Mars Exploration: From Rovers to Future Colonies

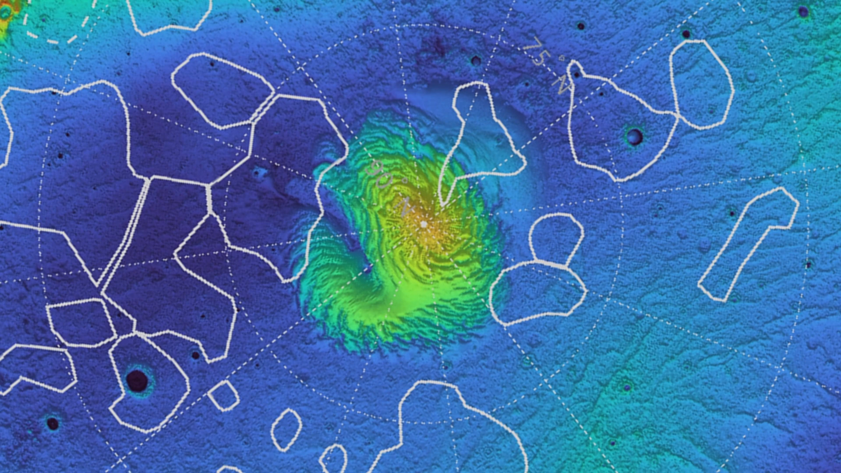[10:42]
These blobs lie in the Borealis Basin, a massive impact zone that used to be an ocean over three billion years ago. One of the blobs?